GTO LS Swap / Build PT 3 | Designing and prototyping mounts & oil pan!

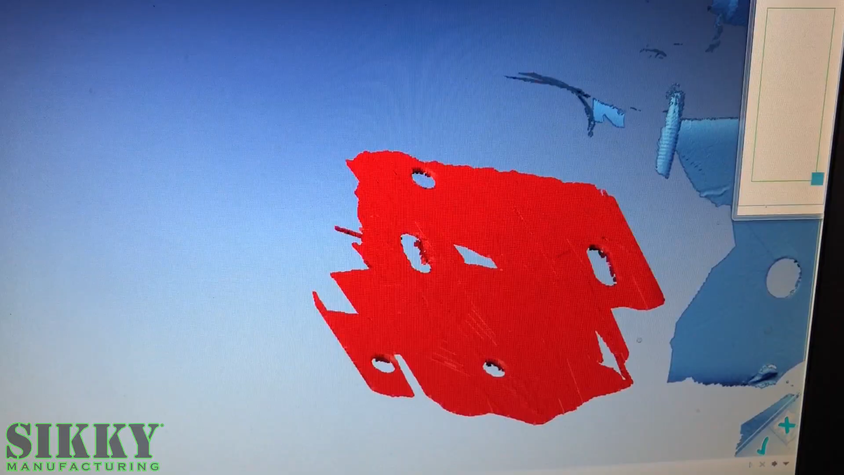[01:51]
So this will give us a 3D image of the engine compartment and all the key locations for the motor mount holes in the subframe and the front subframe,
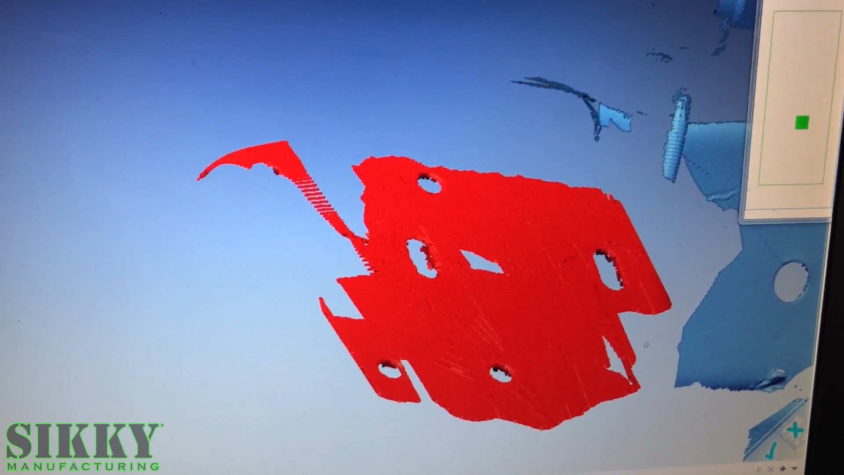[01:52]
as well as the holes along the frame rails on the backside.
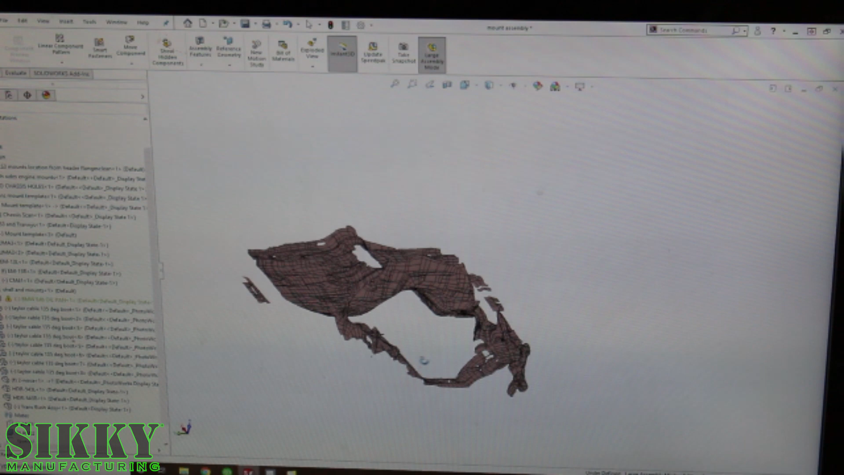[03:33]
but first step is we got to load our engine in and get that aligned perfectly in this engine compartment using all the different data points that we scanned in.
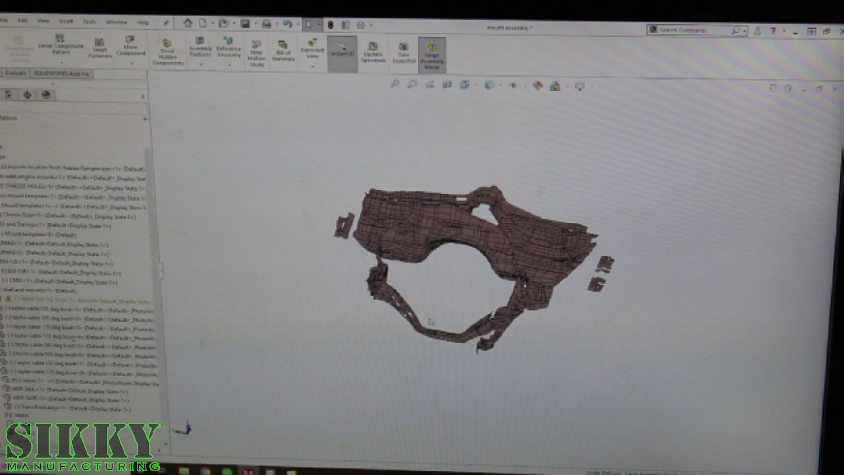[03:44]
So this, what you're looking at here is primarily just the mesh of the whole body. It's not as crucial. This is more for clearance, but we also probed all the holes that are important here and have exact hole locations,
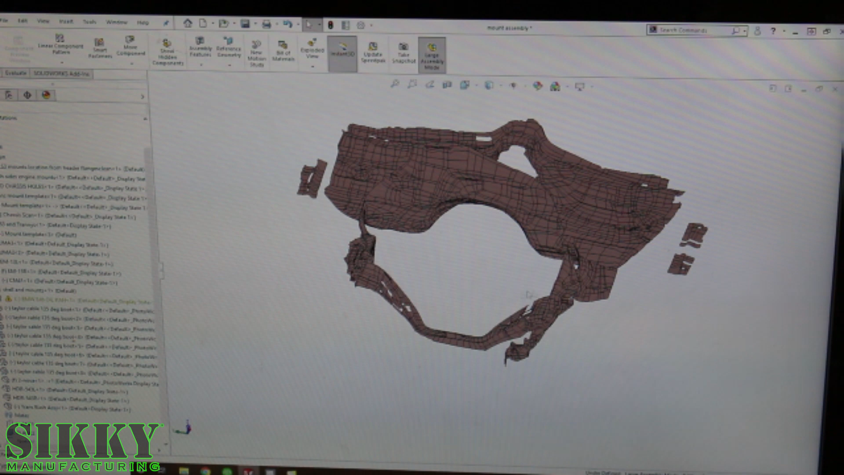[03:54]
which you can't currently see them easily, but they're in this drawing too.
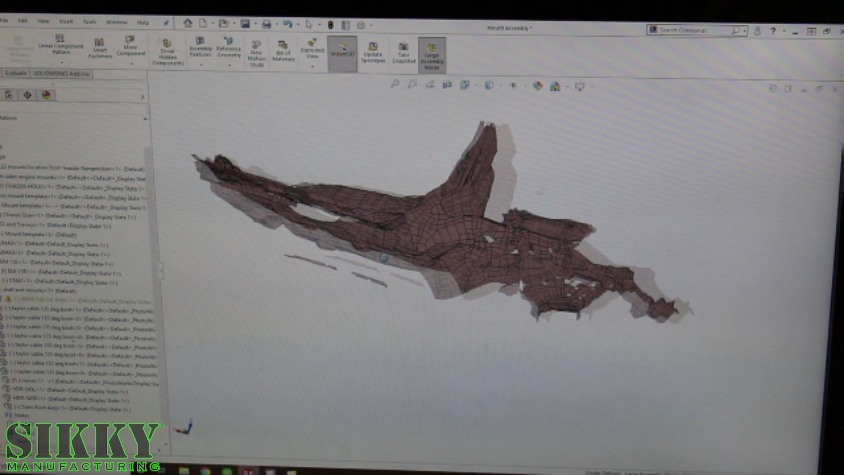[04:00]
So we can add in, uh, the engine element now and get that aligned.
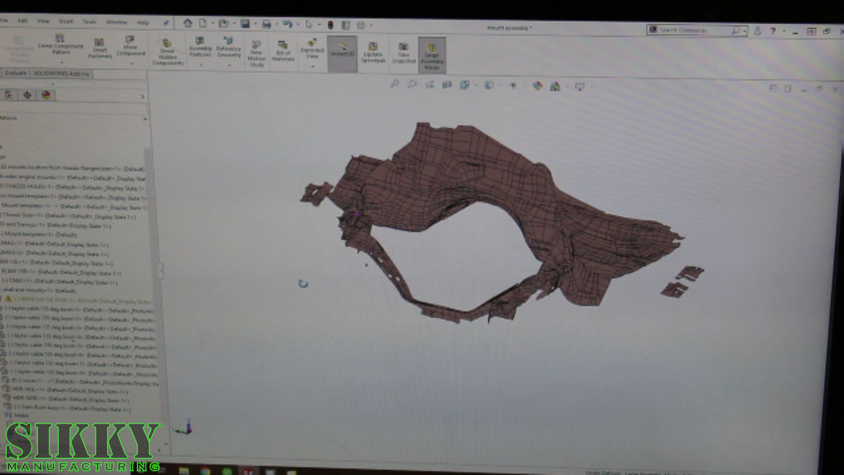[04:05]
All right. So now you can see, we've got the LS3 loaded in.
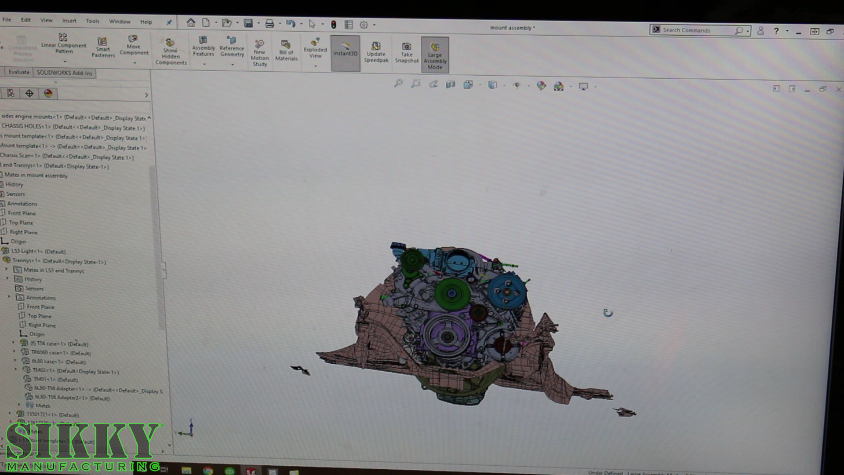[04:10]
Um, we have all the different transmissions in CAD, so we can go through and check fitment on all of them. This is happens to be a T56.
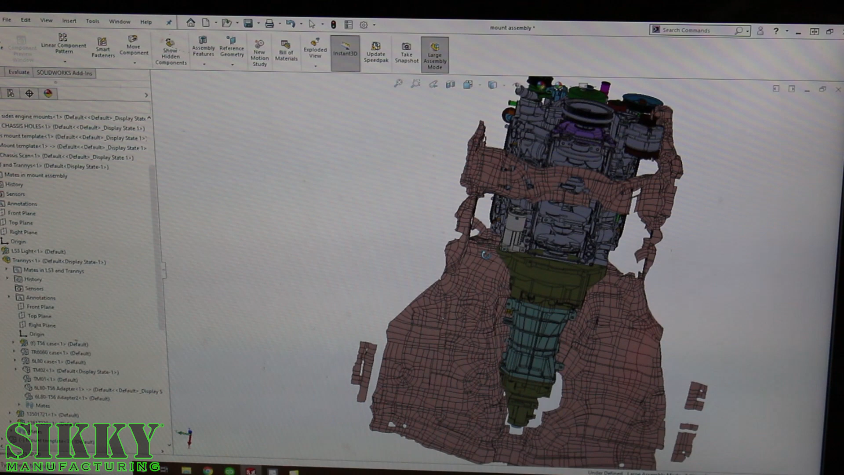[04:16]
So you can see, we've got it in here with starter on it. You can see the bottom of the block.
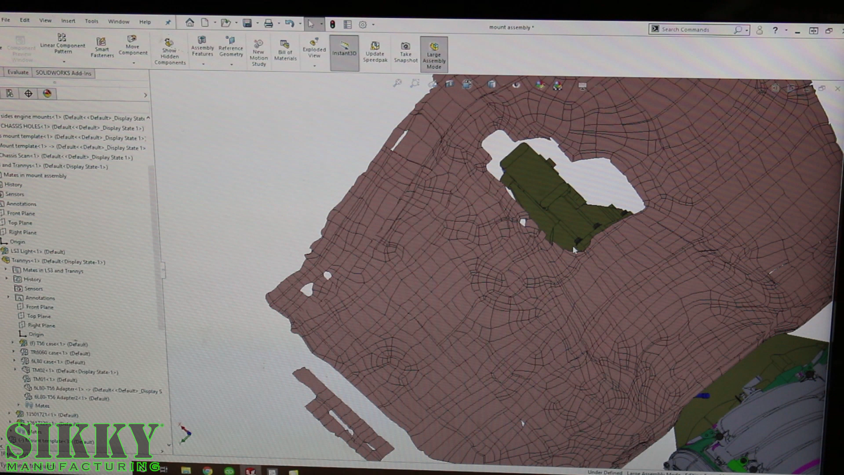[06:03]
So, um, it's pictured here the way it was scanned with that panel removed, which just basically screws down to the floor, but you can see the T56 comes up in a pretty good spot.
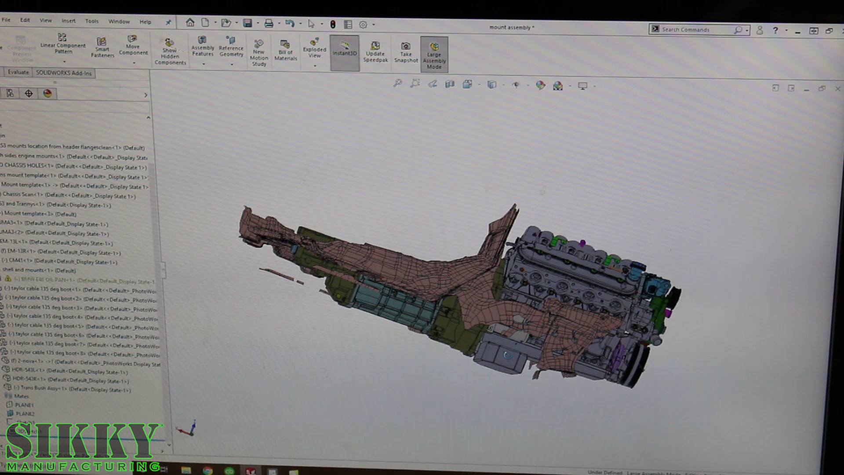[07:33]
So this is kind of the happy medium and a huge improvement over the existing kits that are out there as far as like engine location and position.
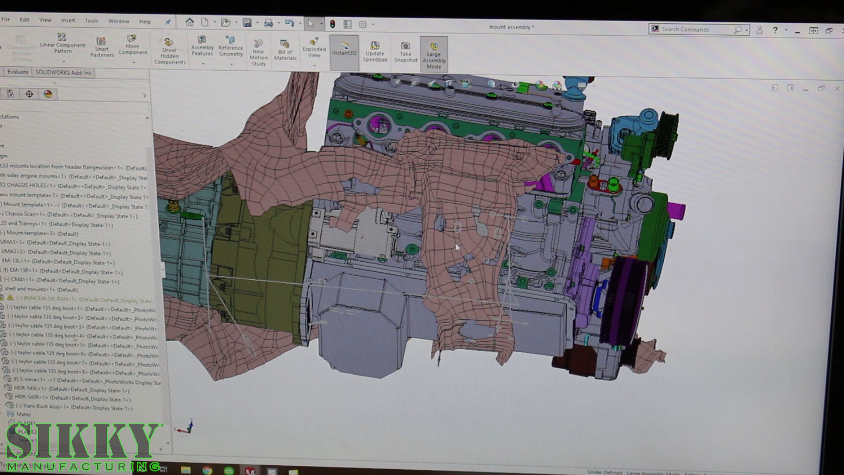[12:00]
stuff like that but we also probed extremely accurately the actual existing holes in the subframe and laid them all out so that way we have
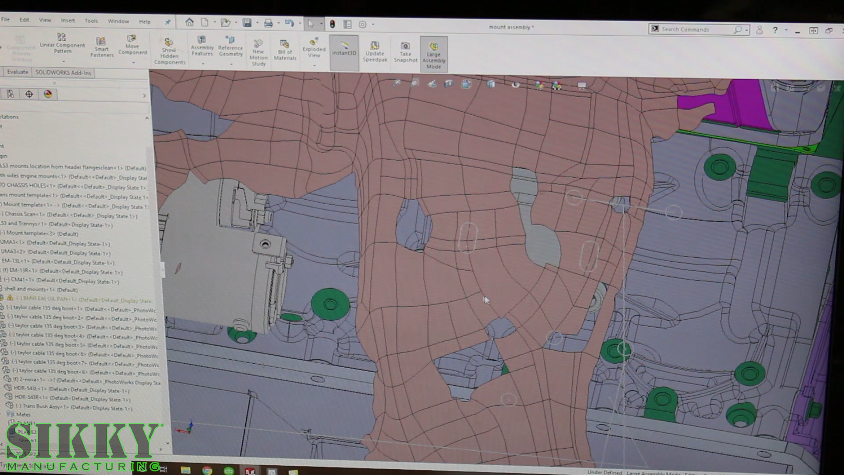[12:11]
exactly where we need to design our brackets and bolts and all that to attach to the factory